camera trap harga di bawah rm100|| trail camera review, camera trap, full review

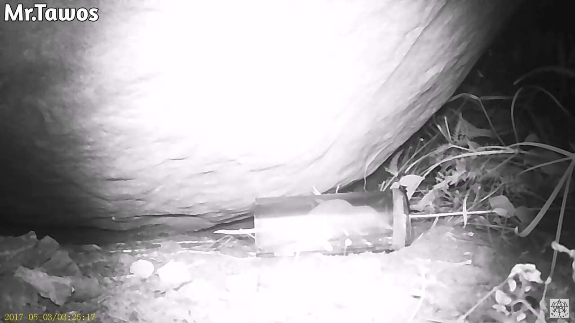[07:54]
Oke, okay. Ini kamera malam pun dia boleh rekam juga.
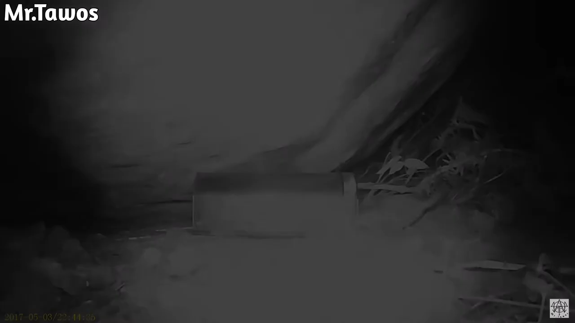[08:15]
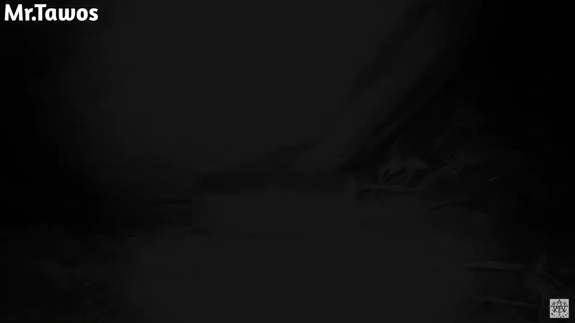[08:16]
Dan ini pula dia punya gambar-gambar lah, gambar yang ini kamera ambil.
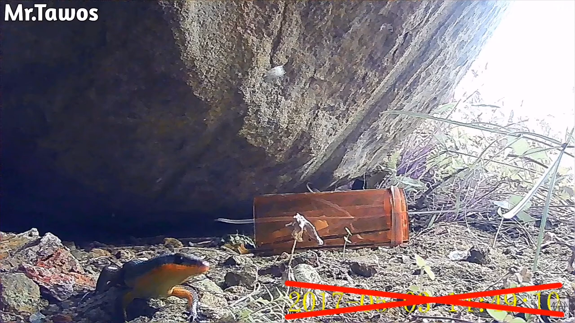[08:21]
Oke, okay. Tapi satu aja yang masalah di sini nih.
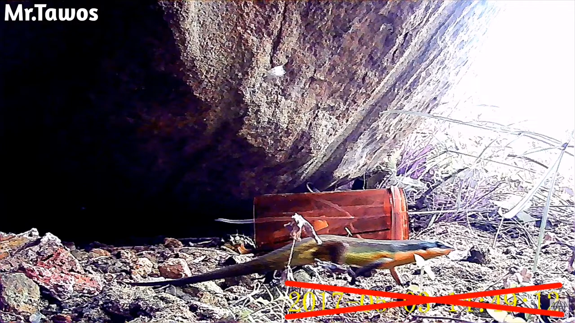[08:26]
Oh, dia punya hari bulan. Oke, okay, tarik dia 2017 lagi.
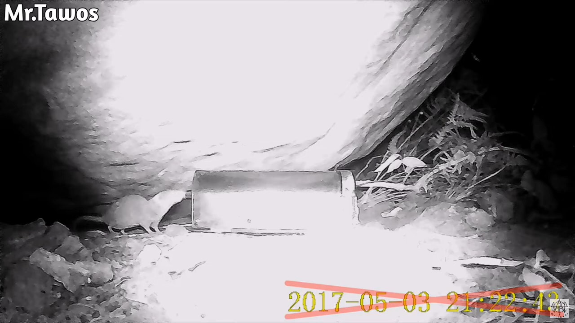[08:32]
Oke, okay guys, itulah video dengan gambar yang direkam oleh ini kamera siang dengan malam.